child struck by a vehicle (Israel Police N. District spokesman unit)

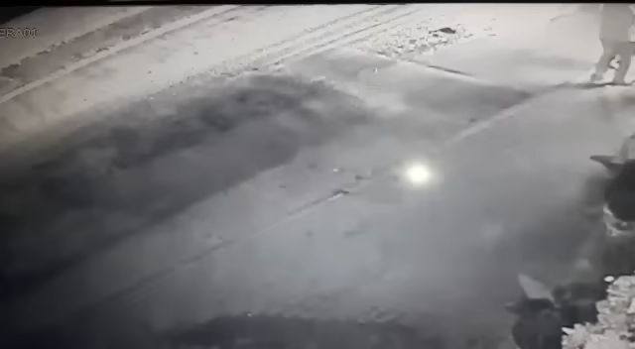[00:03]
يعني هذا اللي ضربه بالبساتين. هذا بالبساتين يا بالاشاره. الولد قلب وقلب وما طلعش عليه. الولد اكل من المراه عيني من المراه. هذا عارف الزلمه راسه هاي المرة مين انا هني داكو هني مرته هني داكو نزل يشوفه